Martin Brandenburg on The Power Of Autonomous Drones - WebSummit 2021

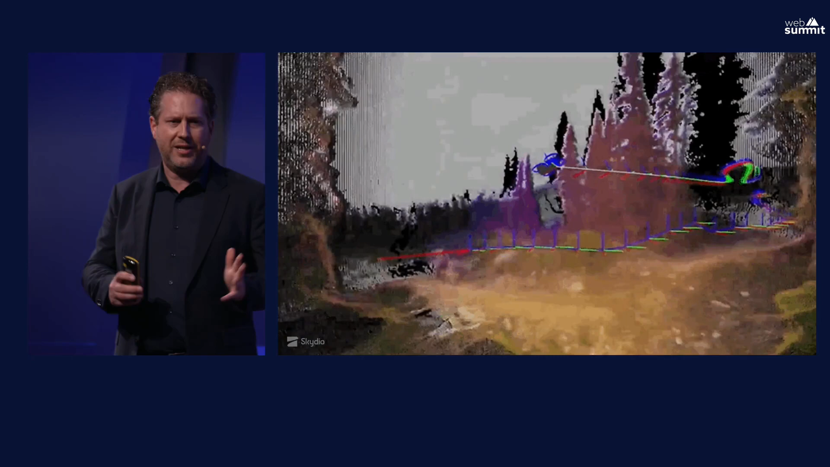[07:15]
and acts accordingly and it will follow the mountain biker with full confidence flying through this
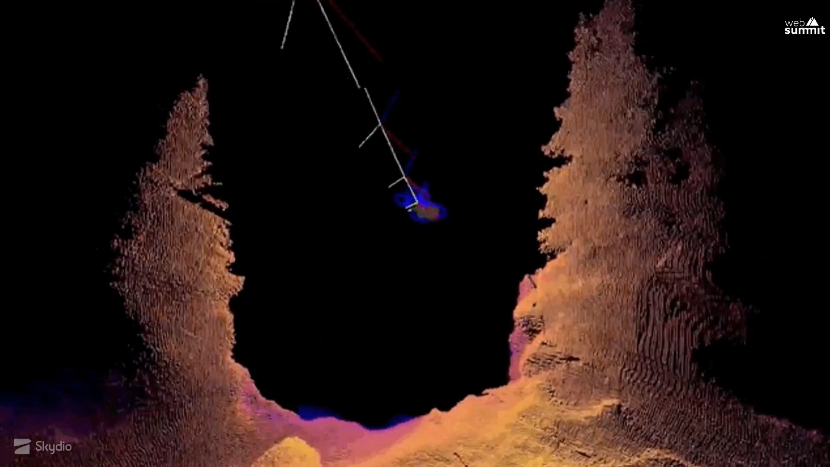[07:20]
dense environment so autonomy really is that missing link it revolutionizes the way
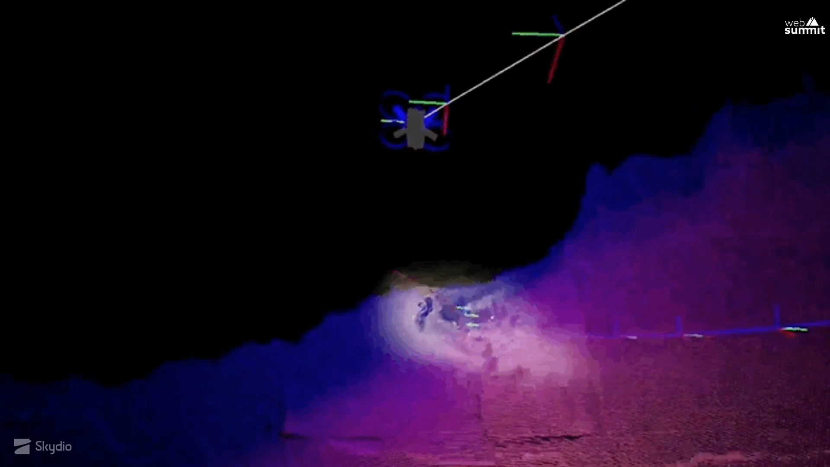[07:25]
drones can be used pretty much everywhere but pretty much anyone now this mountain
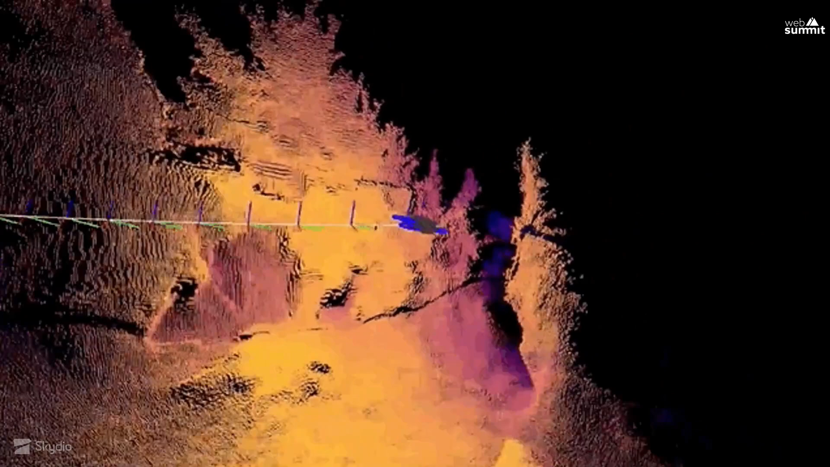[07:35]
can all relate to it but there is many many more use cases and very impactful skills
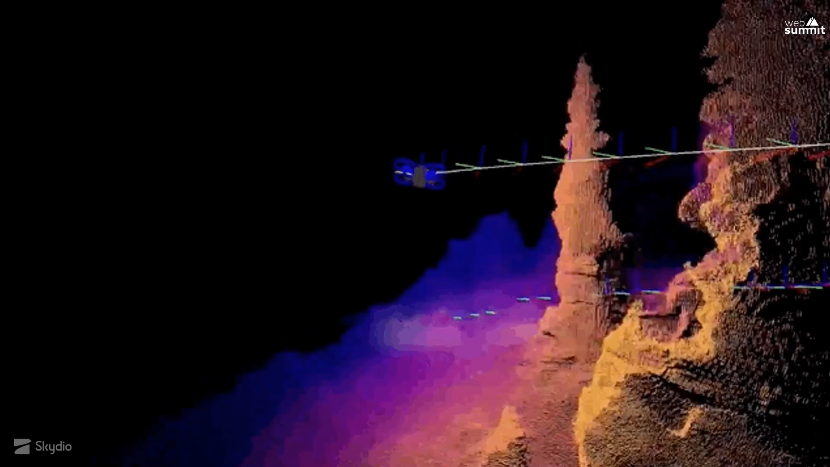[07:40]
that skydia drones can do and one of them we're calling 3d scan
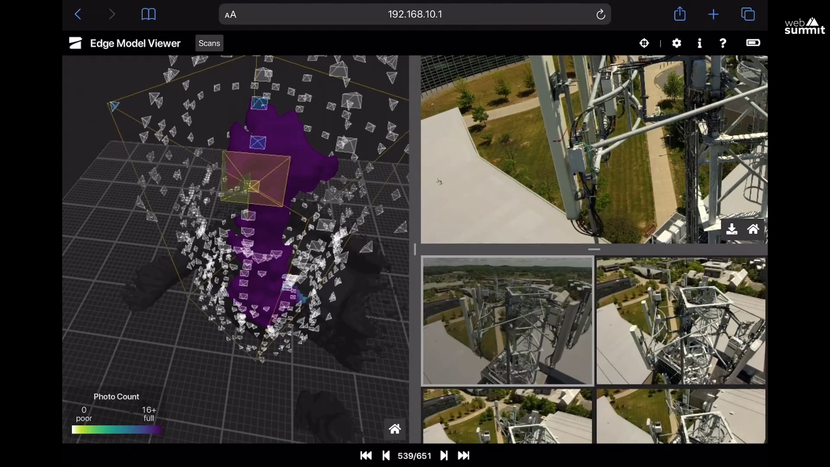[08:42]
it is you don't have to go to that site two three four five times to just make sure you got
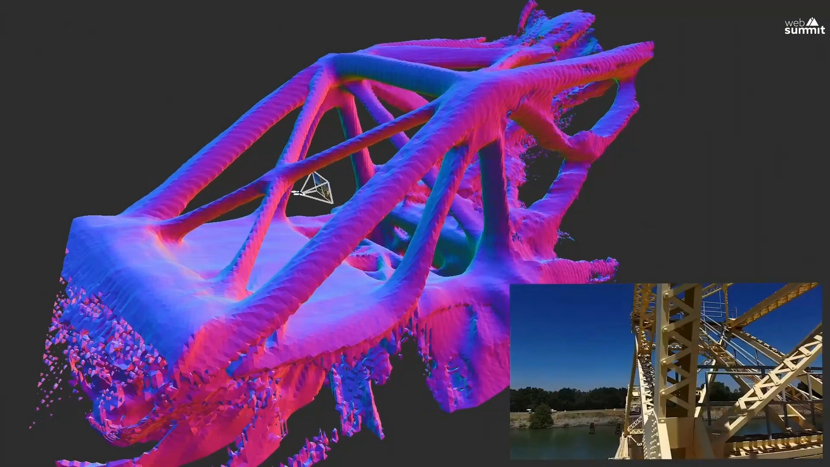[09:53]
how 3d scan works is the drone will explore any complex structure
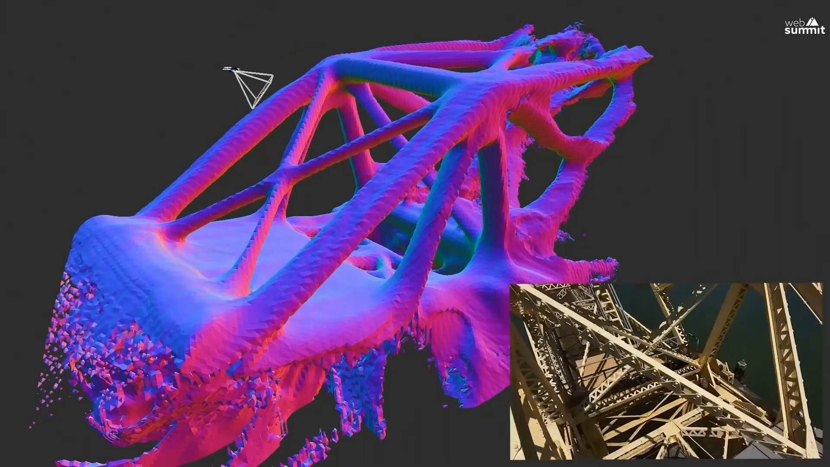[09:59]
by itself and it will create a rough 3d model already on site and
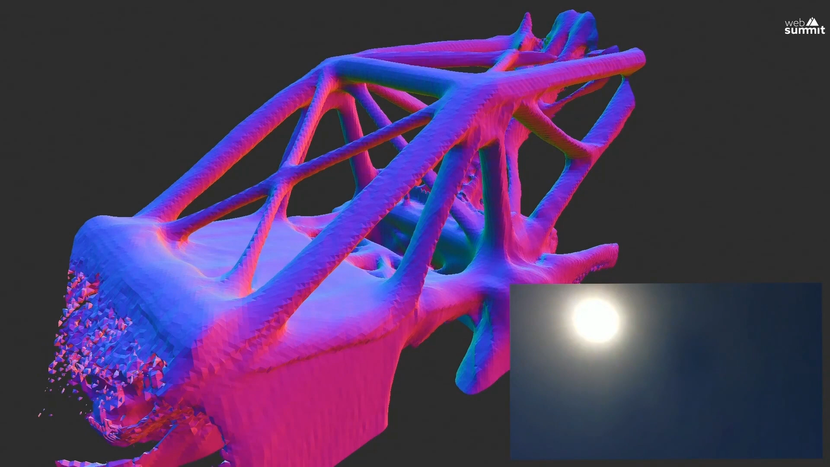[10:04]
then it's going to go into the details once it has understood what that object looks like it will then go into the details and we'll take a photo of the object of the structure from
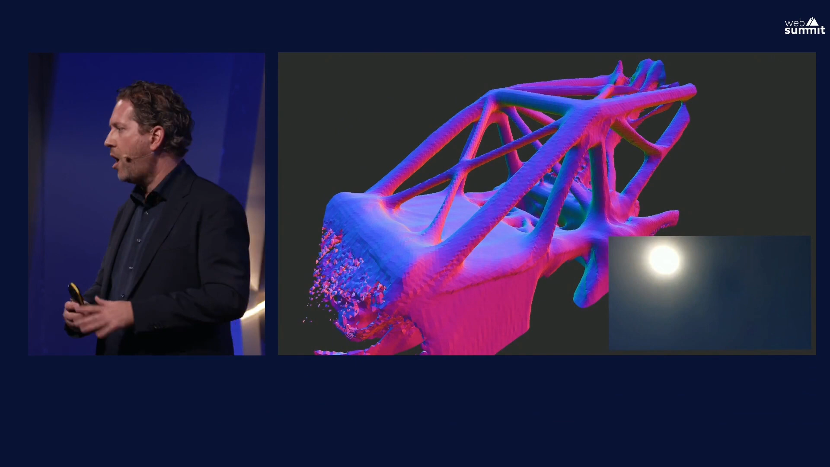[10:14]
multiple angles and it's fully autonomous so you don't have to fly the drone anymore the drone flies itself you don't have to take manual pictures I don't
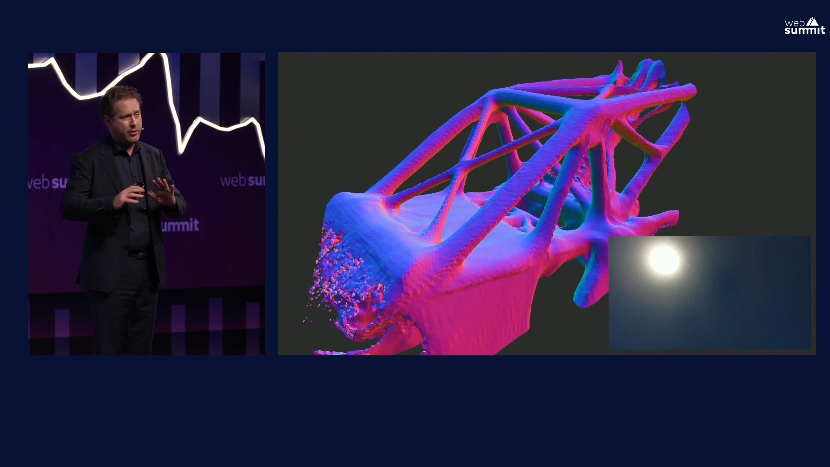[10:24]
know how many of you have ever tried to take a 3d scan of an object it has been extremely difficult it had to require a great pilot to it's in order to do
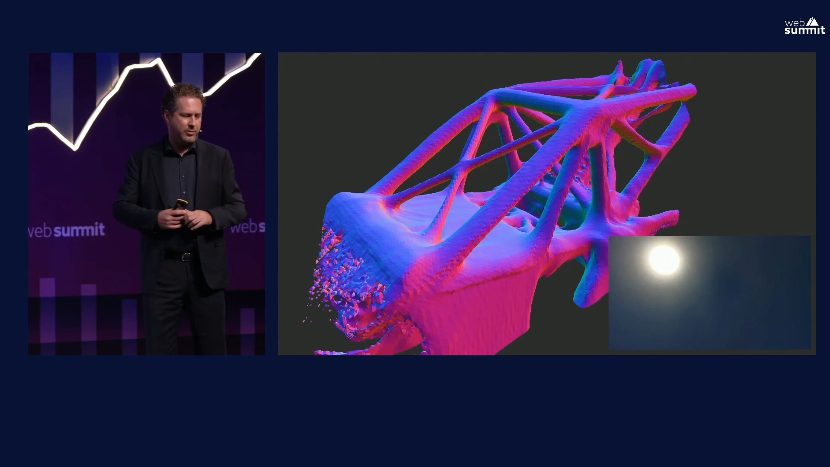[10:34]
that no more the drone does it for you and it doesn't matter if it's a bridge
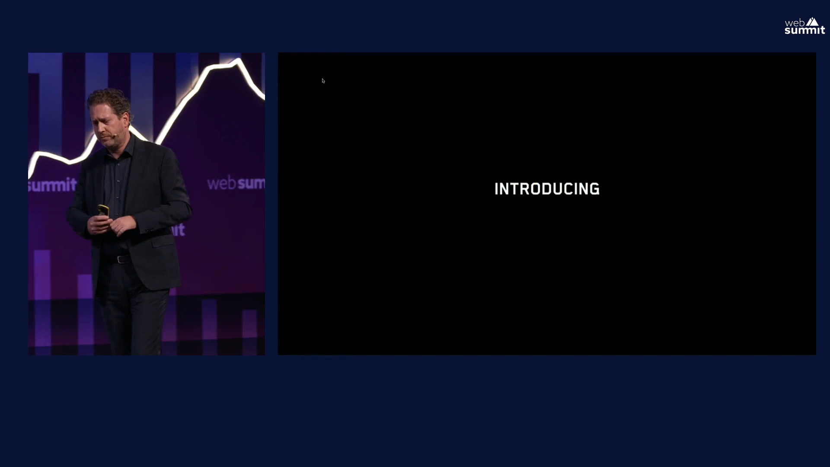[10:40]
a transmission tower a cell phone tower a windmill or even the roof
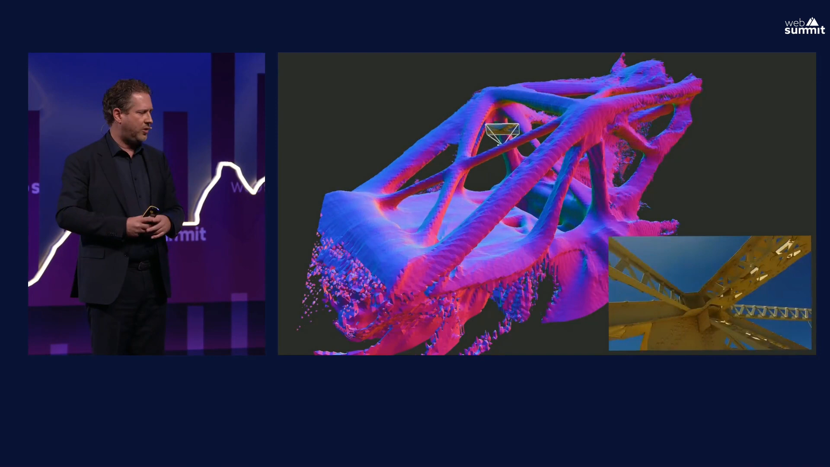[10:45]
of your house and this can be documented
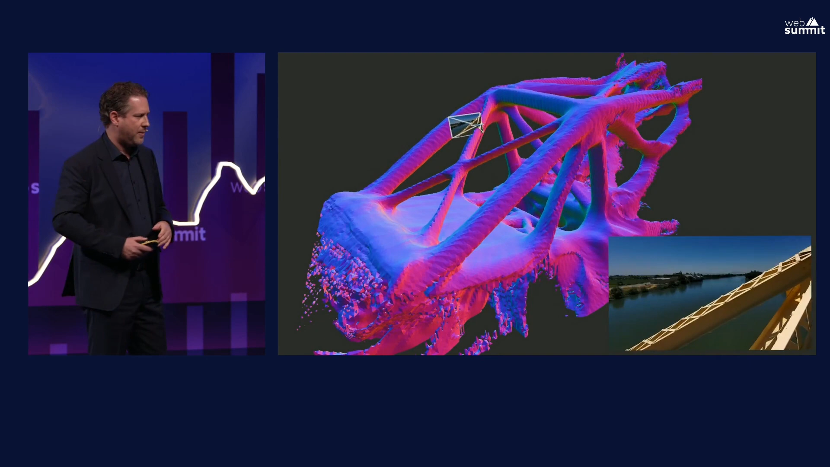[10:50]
like this so this is a digital twin of a bridge we created this summer and we're going to zoom in a little bit and as you can see this bridge was built in